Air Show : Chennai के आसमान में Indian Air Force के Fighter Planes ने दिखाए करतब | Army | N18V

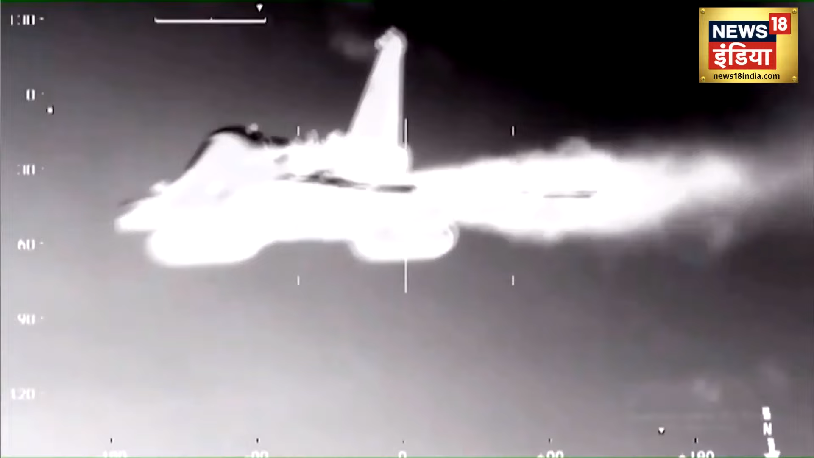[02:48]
nam moodya perumai namadu tejas idu ungal munnal karthikeya formationil veeraveel veeraveel veeraveel